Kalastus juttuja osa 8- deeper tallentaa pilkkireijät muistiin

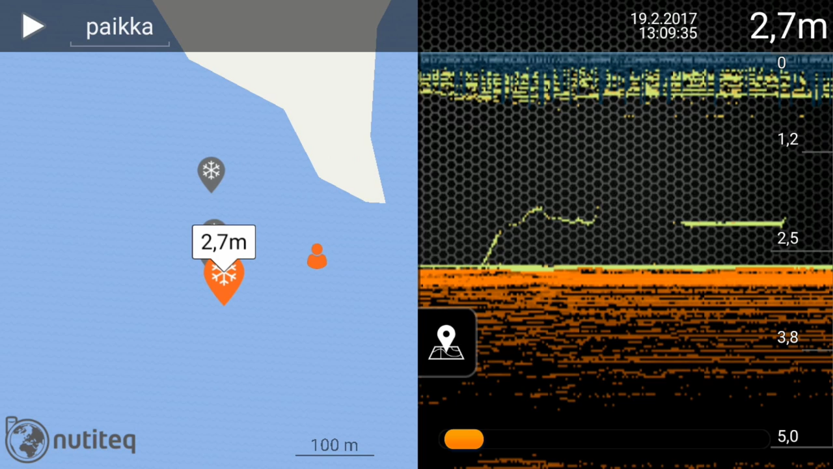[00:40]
On screen: depth 2.7 m
Minä tästä löydän suoraan, kun minä kävelen vaan sinne päin. Tuo ukko näyttää sitten, kun ollaan kohdalla. Se oranssi ukko liikkuu silleen kartalla sitä mukkoa, kun minä kävelen. Tänään pystyy sitten lehtimään niitä. Ja tosi jää sieltä, niin historiati, josta löytään.